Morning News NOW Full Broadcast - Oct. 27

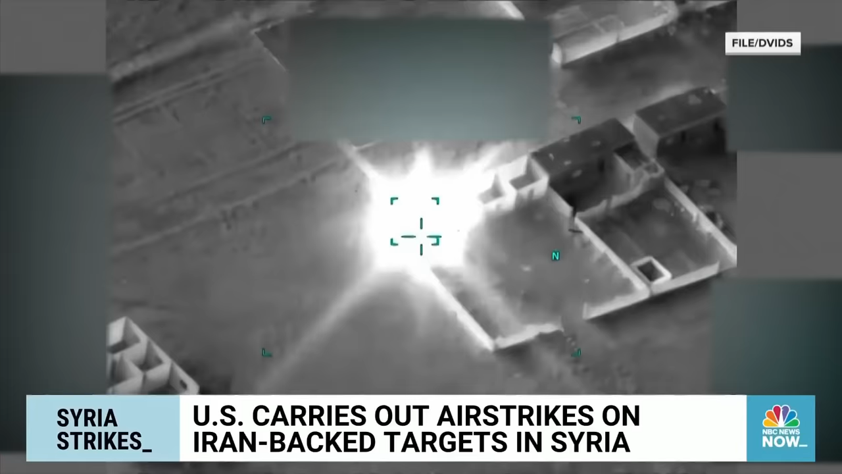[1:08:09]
striking two facilities in eastern Syria that the Pentagon says were used by groups linked to Iran. Defense Secretary Lloyd Austin calling them self-defense strikes that were a response to a series of recent drone attacks against U.S. forces. The Pentagon says there have been at least 19 attacks on U.S.